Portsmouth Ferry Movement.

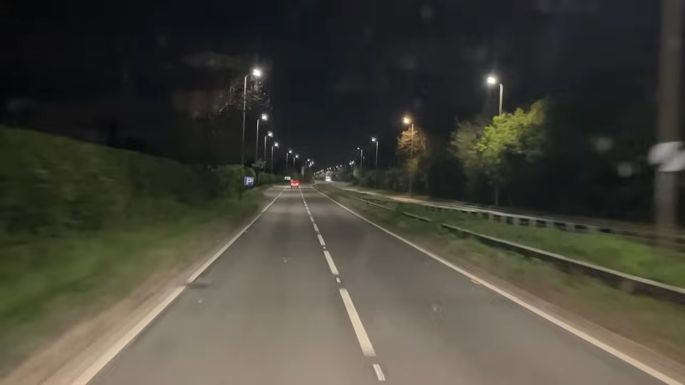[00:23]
this is the pain a38 at burton on trend so that's a good start anyway well that didn't last long so for anybody that's not in the uk or ireland this is what we do we do rain but on
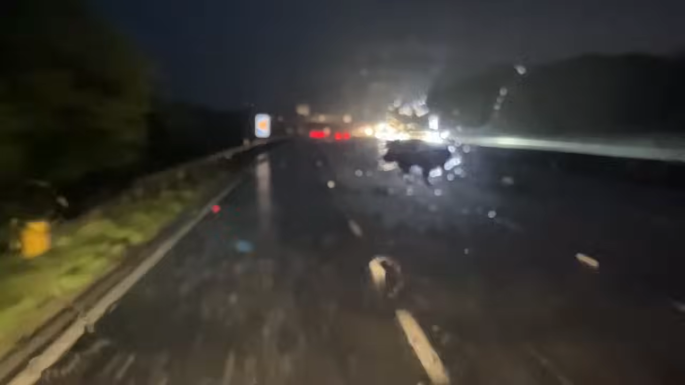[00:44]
the other hand it is what makes the uk and ireland very green um i think it stopped raining ever it seems like it this rain has just been everywhere farmers are definitely struggling but um you know i think what is it they say 40 shades of green in ireland i think we're a close second we must have 39 of them
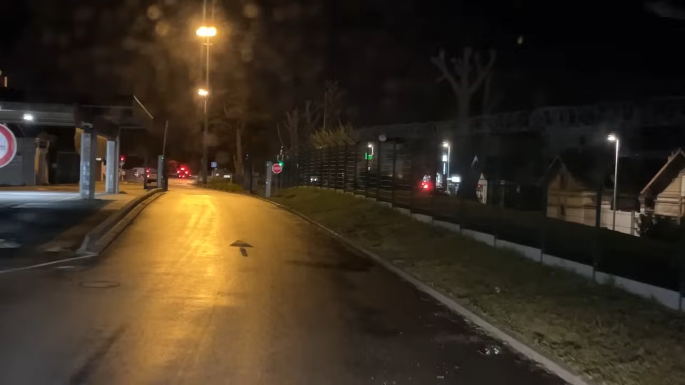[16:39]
There is another gate up here, look. Now this is usually open when the boat has just come in, but if it's closed, so like if you're parking up and you're leaving the grey post on the right, there's a button.
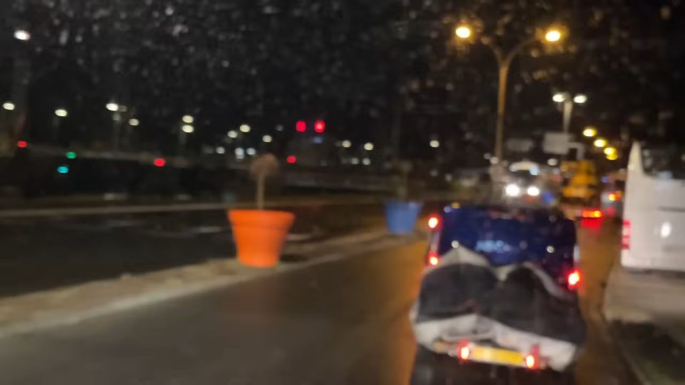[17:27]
Now they've made it so that bit of exit is quite wide, but further on here, look, this goes narrow.
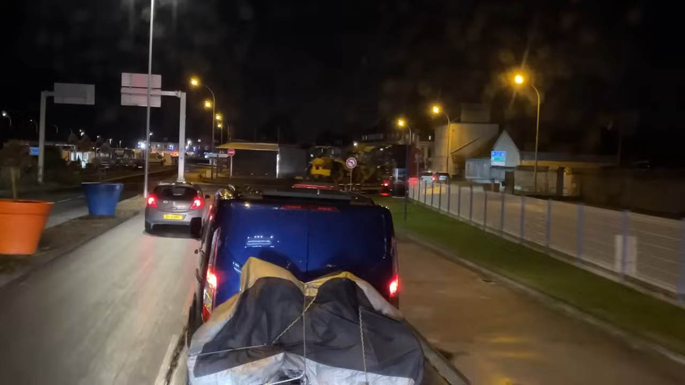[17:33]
You need to take up both lanes with an Arctic because otherwise they'll come up the outside of you and they just cut you off. And it's a bit of a chicane and you just need to take up both
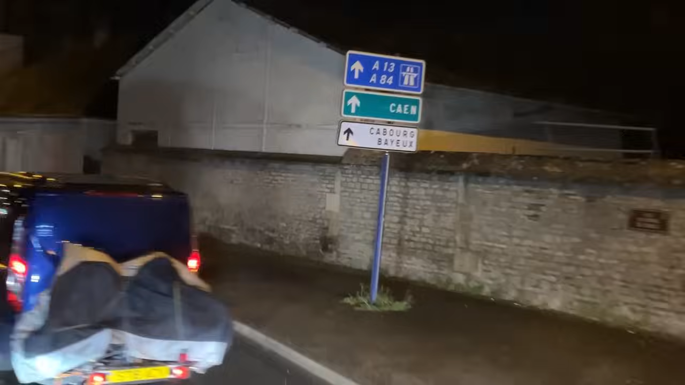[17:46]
lanes because otherwise the trailer will just end up running over the front of their bonnet.
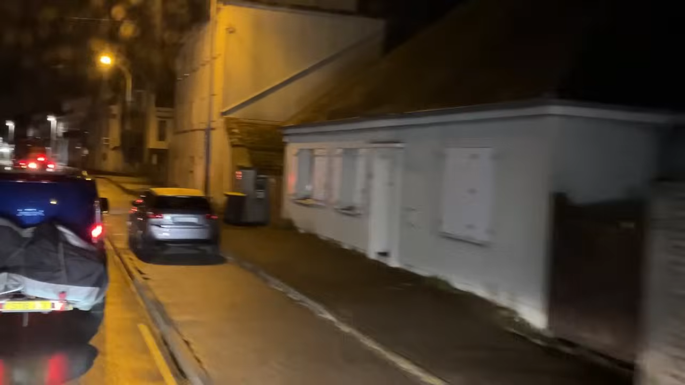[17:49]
Do we know what this person's doing? Going very slow.
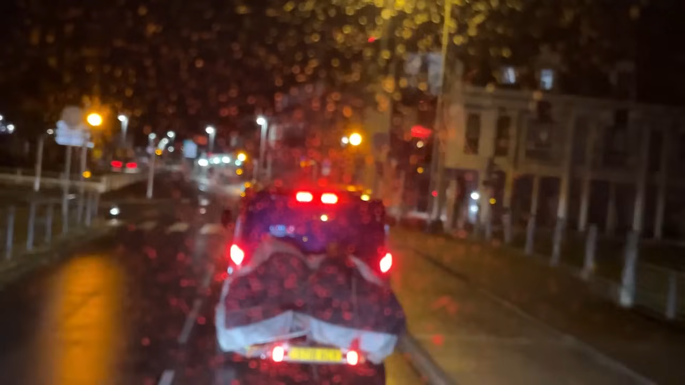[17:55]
Oh, break, break, break. Oh, he's going that way then. Okay.
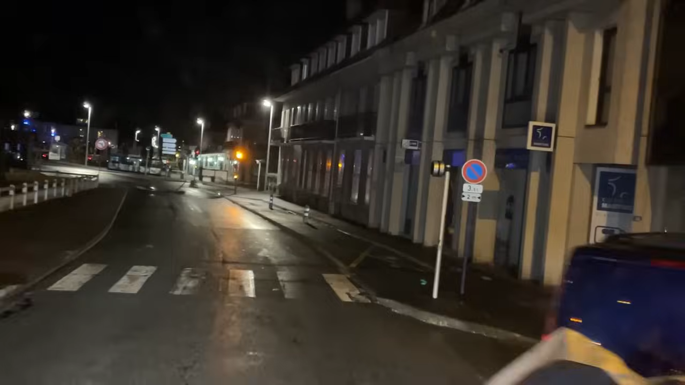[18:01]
So, like I said, it goes here a little bit wider, but again, there's another bit of a chicane that you've got to get round. If you don't take up the two lanes,
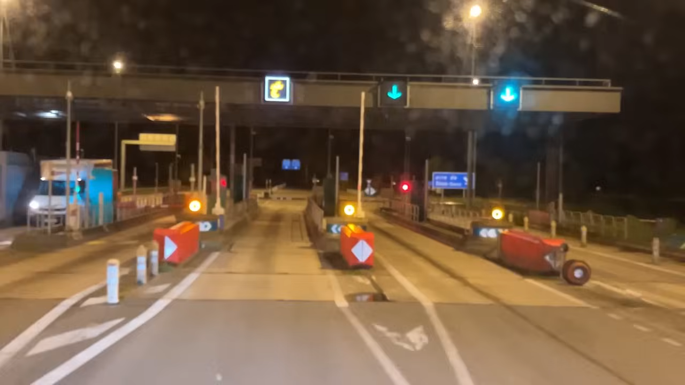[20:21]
If you're paying cash, or if you're paying on the card, go to the Green Arrow.